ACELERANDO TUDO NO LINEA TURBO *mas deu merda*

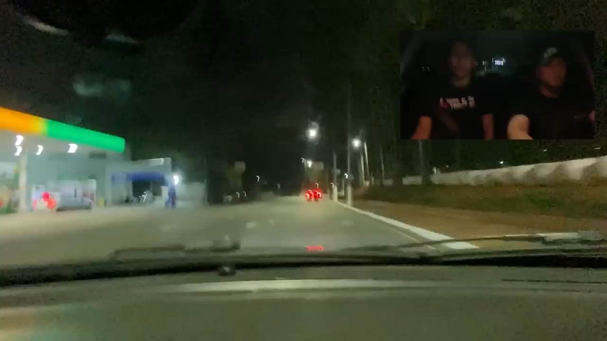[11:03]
Tem motor aí. Ali você puxou com que marcha? Terceira? Terceira, terceirinha. Puxando, saindo de cinquenta. Então, assim, é uma turbina que, como a gente falou, é compatível com motor. Só que dá pra ver que ela...